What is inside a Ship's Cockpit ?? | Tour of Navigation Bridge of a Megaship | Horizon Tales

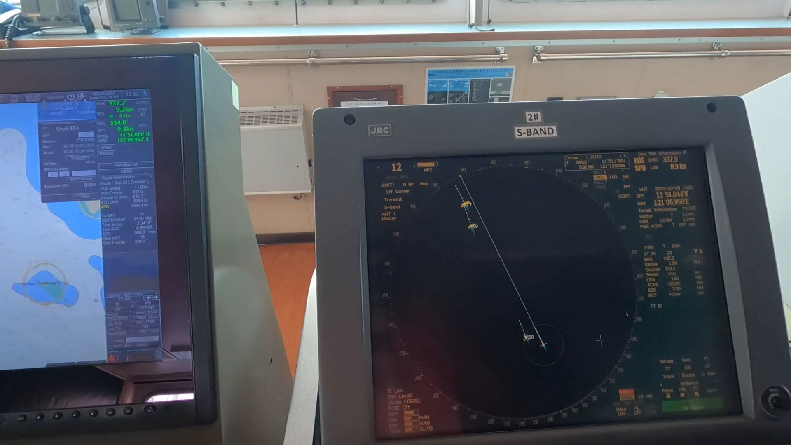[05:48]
now we have already made our voyage plan We are now navigating into the deposition How we go about collision avoidance What equipment we use for collision avoidance So this guys is Hreda So this equipment guys Mostly this is the equipment which we use for collision avoidance This equipment has an ARPA inbuilt Which calculates
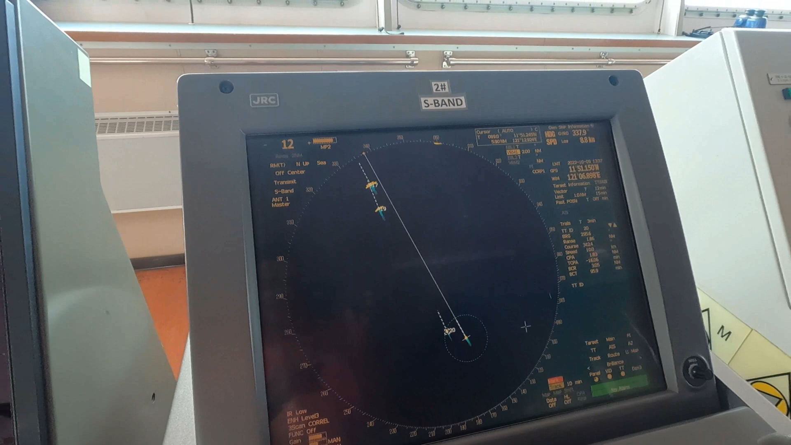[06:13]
Which calculates What is the approach of our vessel And what is the approach of the target vessel And it will calculate and give us How we are going to pass clear off to the vessel So as you can see we are proceeding from over here These are the details